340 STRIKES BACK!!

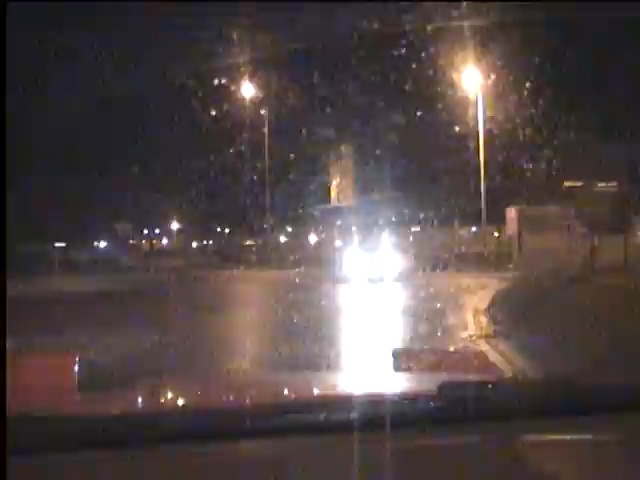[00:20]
We have spun, repeat spun, and there is Neville. We got a little bit over jealous there. Yeah, I went a bit crazy under the Yeah, we were.
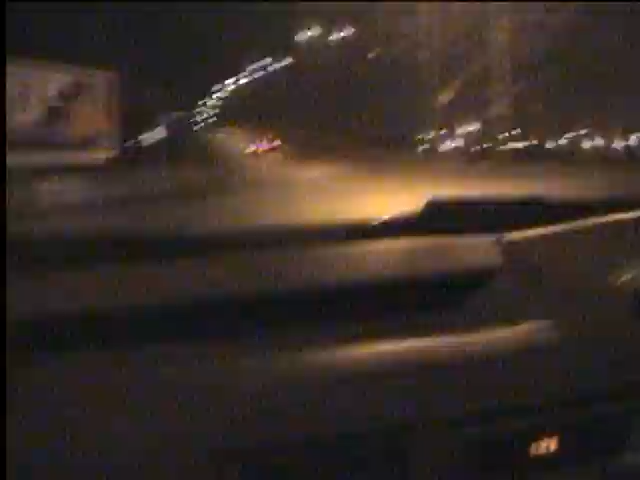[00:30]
Yeah, he was trying to do a bit of Ken Namor around this roundabout and lost it, unfortunately. But, ladies and gentlemen, we shall resume filming of the Volvo. And it looks like they went for a pass without us. There's no value in that, let me tell you. Look at all the crowds and spectators around here filming this great occasion.